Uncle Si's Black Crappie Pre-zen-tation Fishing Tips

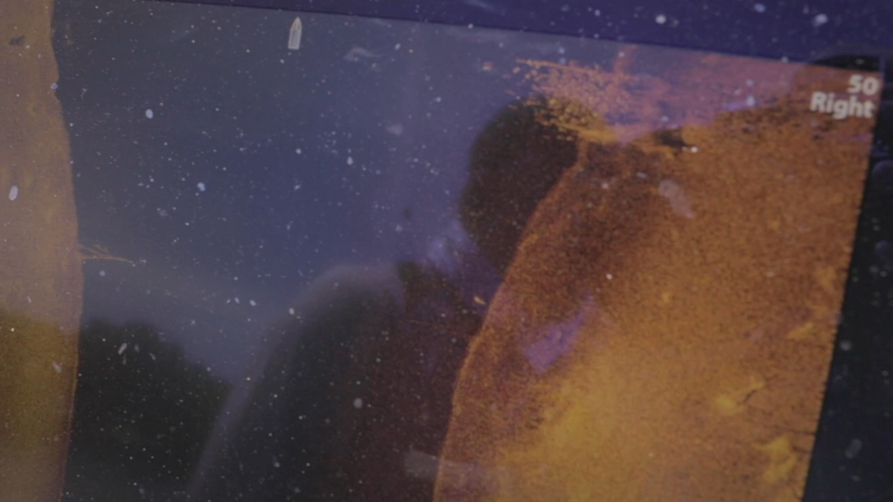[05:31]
That's what I would call a crappy condominium.
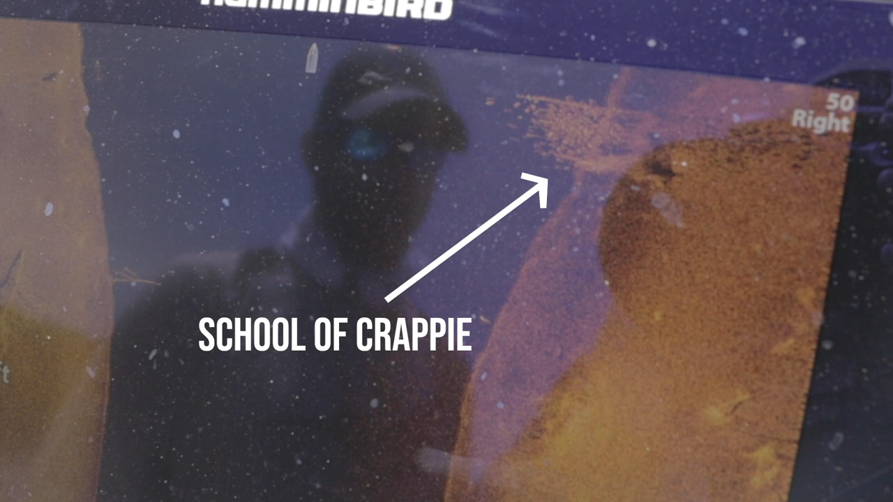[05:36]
Look, this is a hotel that no vacancies, none.
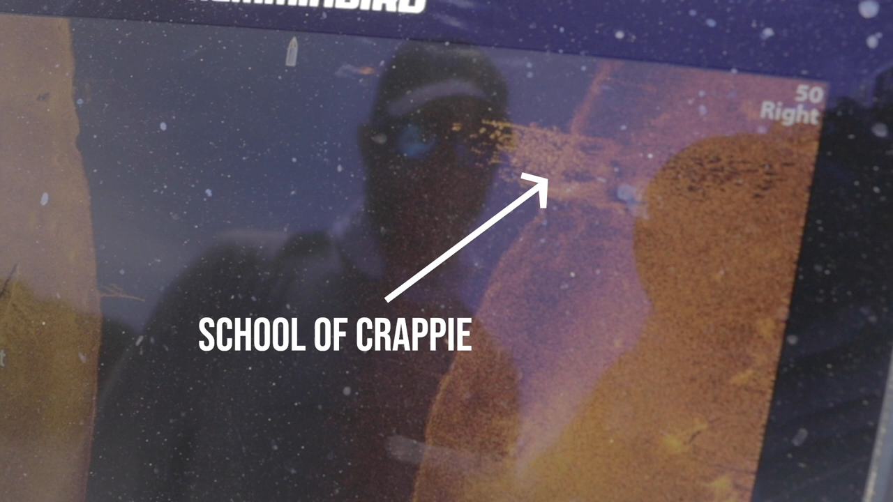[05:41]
None. None.
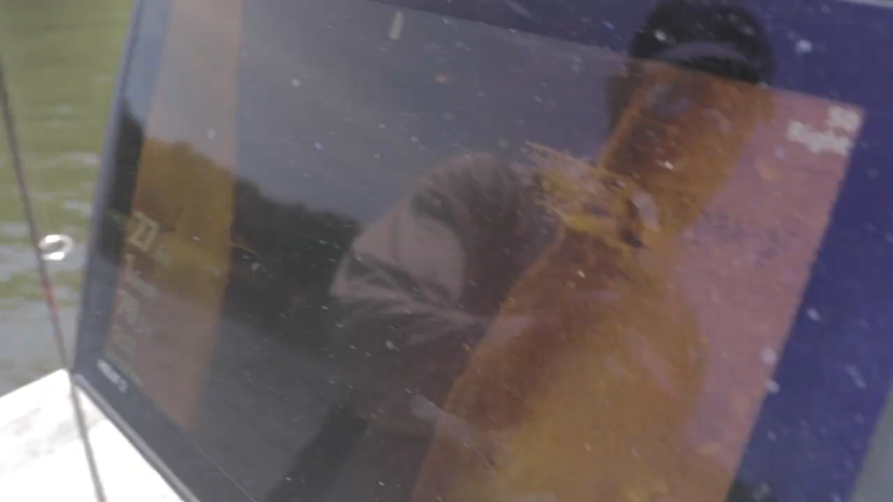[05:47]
Every room has probably got seven people in it. And we're talking about these are people, these are fish. This is Hotel California, boys.